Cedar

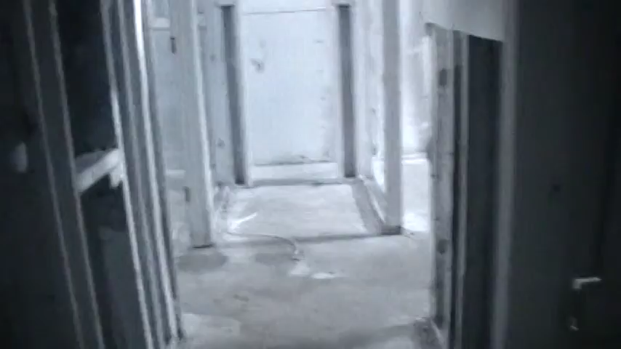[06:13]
And, as you can see, they probably had mold in here. It might need to waterproof. I'm not too sure about that. I don't think I saw a sump pump. We'll double check.
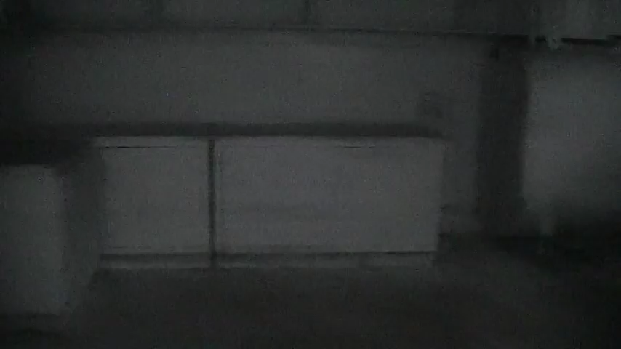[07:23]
Yeah, I think you do need the waterproofing. I don't see a sump pump anywhere. Looks like oil heat.
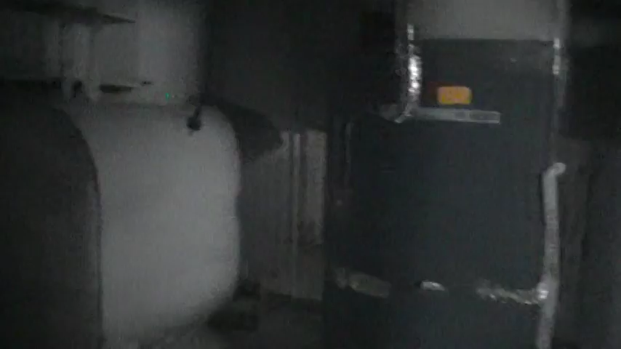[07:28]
So, you'd want to update that.